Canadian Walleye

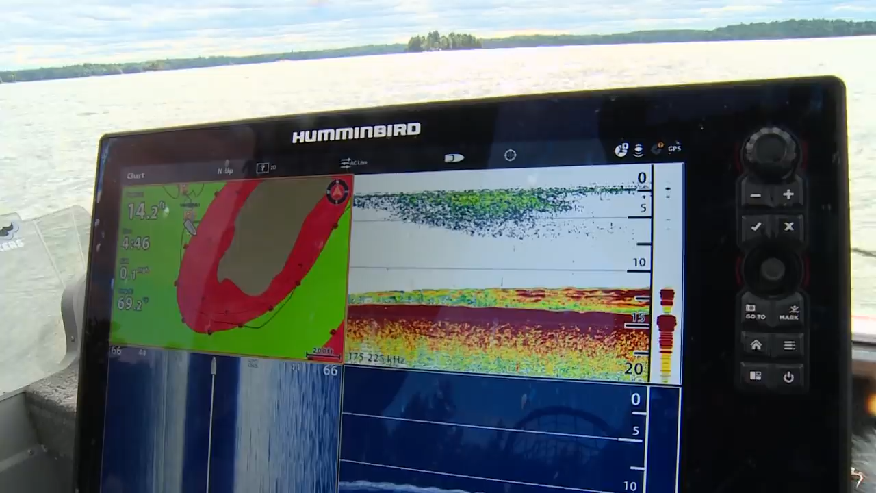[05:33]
There's scattered rock all over, there's some big rocks. Kind of snap the Jigging Wrap, hits the bottom, snap. And I like to work it kind of fast.
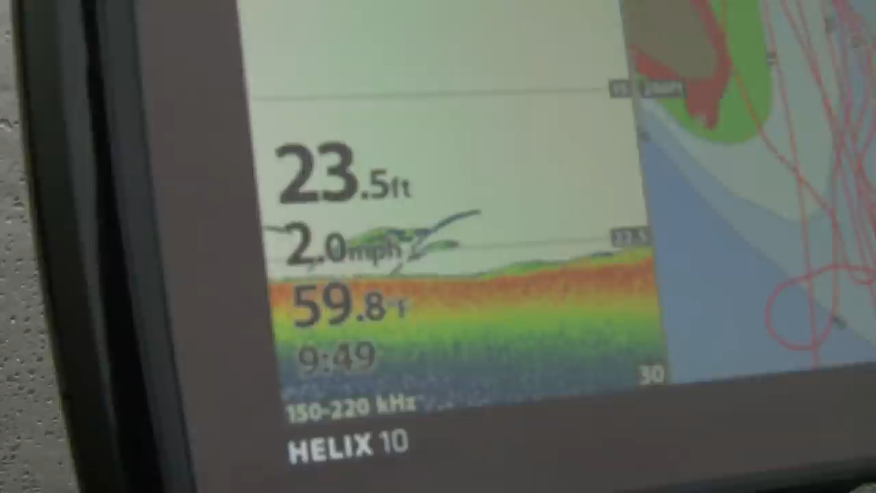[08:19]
On screen: depth 23.5 ft, speed 2.0 mph
You get Mr. Husky Jerk to come slow rolling through there, and you get those big boys to bite. You can see on the depth finder all the bait fish that are out here, and there's a monster school.
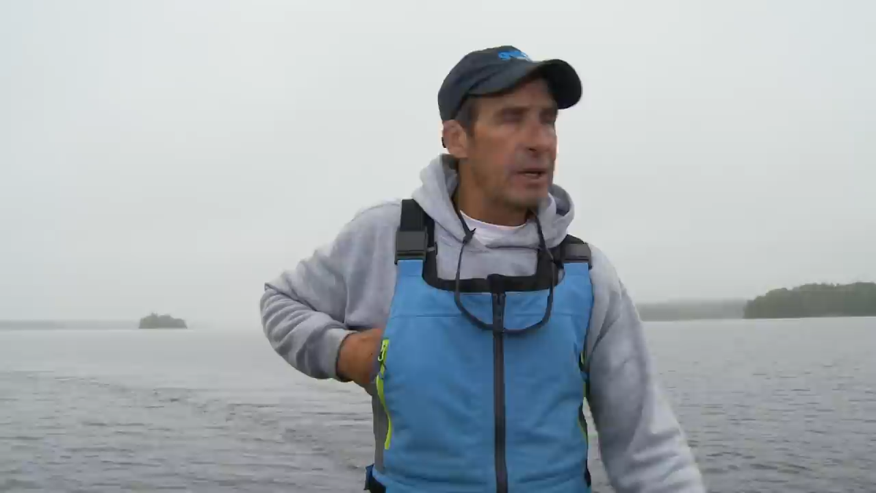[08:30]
There's literally hundreds, if not hundreds of thousands of tulabies,
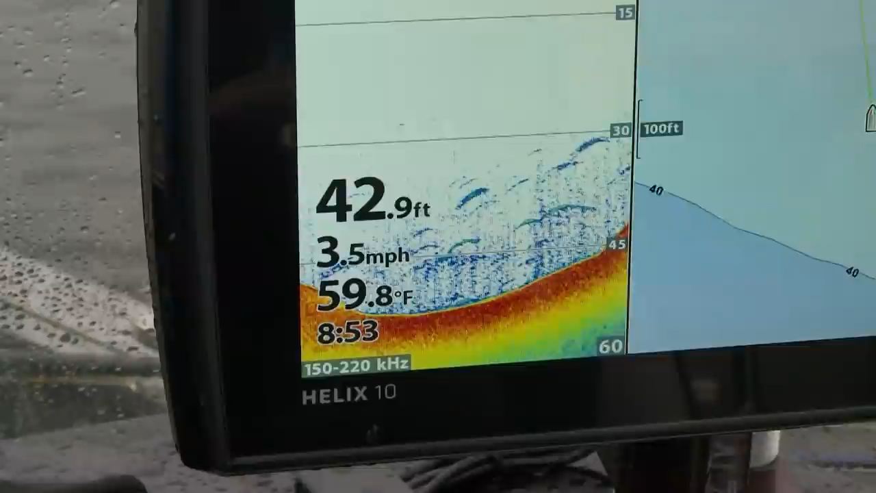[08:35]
On screen: depth 42.9 ft, water 59.8°F, speed 3.5 mph
a very rich prey fish for the walleyes,
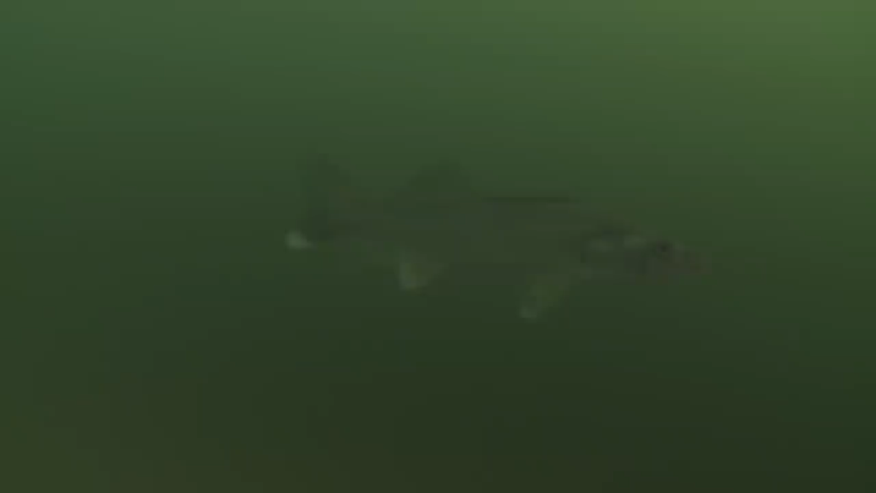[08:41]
pike, and muskies that swim in this lake. And intermittently, those fish go out and feed on them, especially the real big ones.
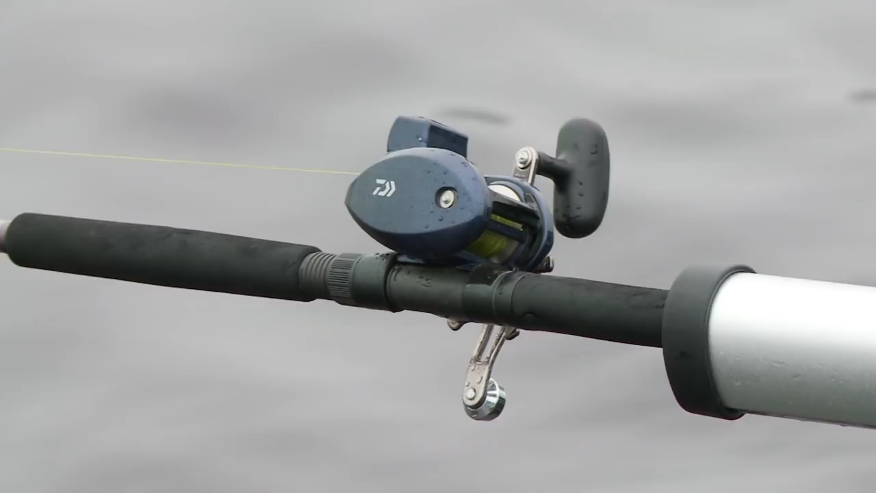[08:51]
But trolling is really one of the most critical techniques to go find and catch these fish because they're spread out over vast areas. But the biggest thing is duplication of the system.
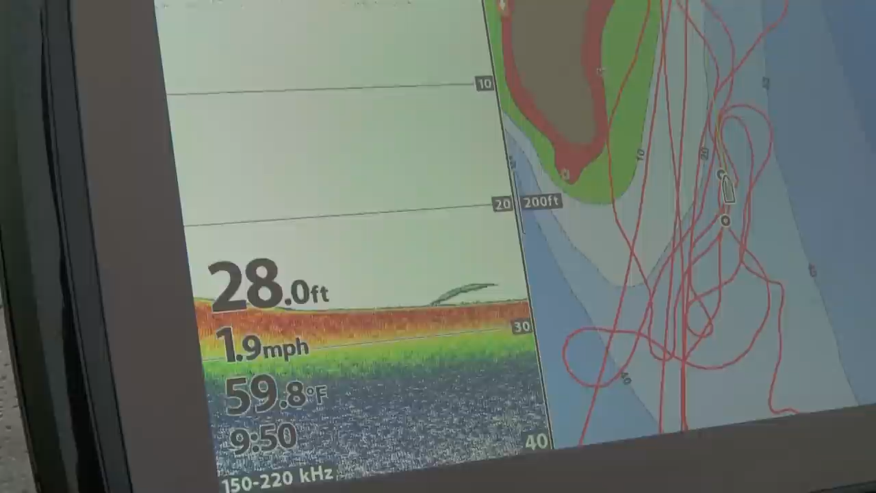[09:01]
On screen: depth 28.0 ft, water 59.8°F, speed 1.9 mph
Like right now, we're seeing them on about maybe 25 to 30 foot down. So what we're trying to do is put these Husky Jerk 14s at about that depth level.
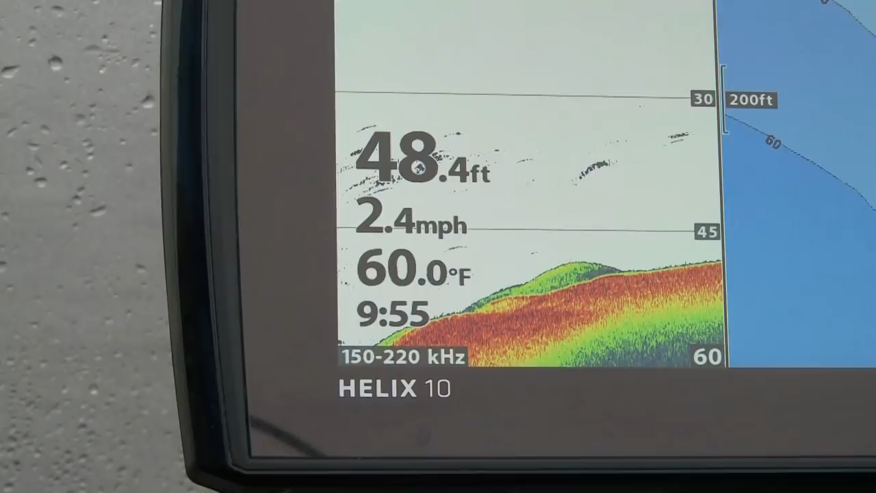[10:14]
On screen: depth 48.4 ft, water 60.0°F, speed 2.4 mph
and I can easily adjust it, fine-tune, lock the motor at that speed, and we're really moving along evenly. That one hit.
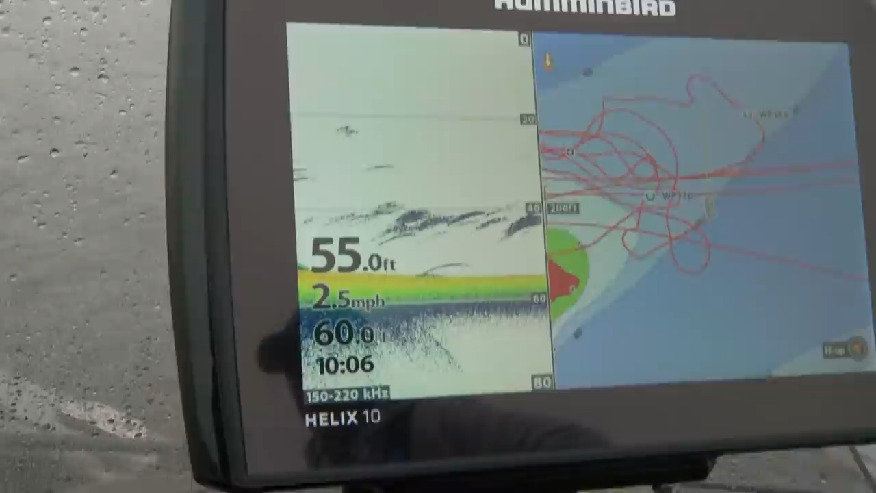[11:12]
On screen: depth 55.0 ft, speed 2.5 mph
And all the big fish in the system, whether they be muskies, big pike, and walleyes, are feeding on this giant school of bait fish that are out here.
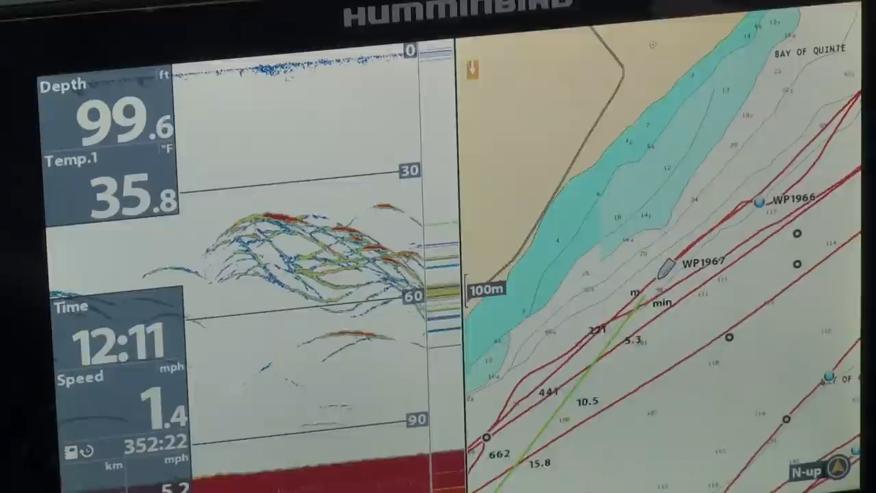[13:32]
On screen: depth 99.6 ft, water 35.8°F, speed 1.4 mph
This time of year in December, the bait fish, the alewife, they come in to the bay and the walleye follow behind them.